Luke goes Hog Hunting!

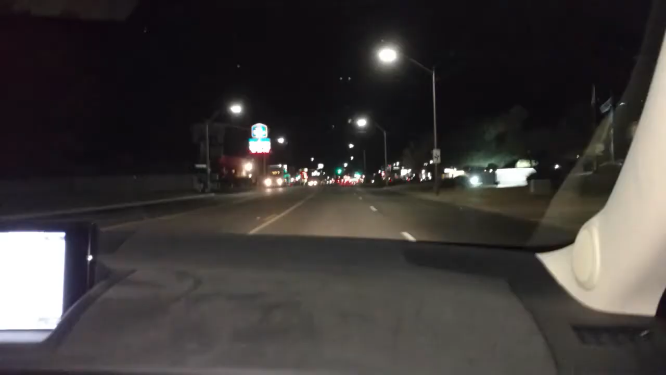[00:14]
All right, here we are. We're on historic Route 66. We're going to pull over into a motel and spend the night here before heading onto the ranch in the morning, but it's pretty cool. Here we are on Route 66. There's the Ramada Inn. I think that's where we're going to stay there, so stay tuned and we'll see you in the morning.
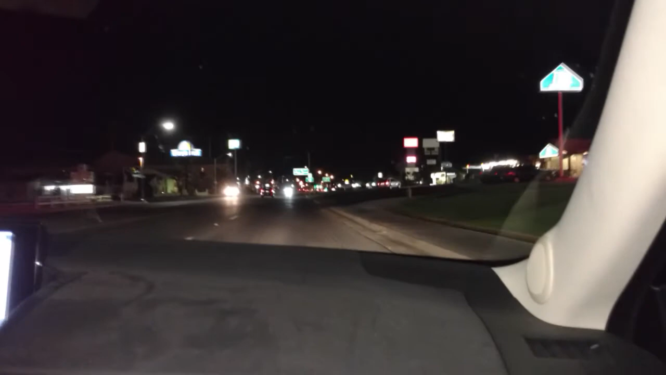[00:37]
We are at the Dunton Ranch at Fort Rock in Arizona, and we're going for our pig hunt, so wish us luck.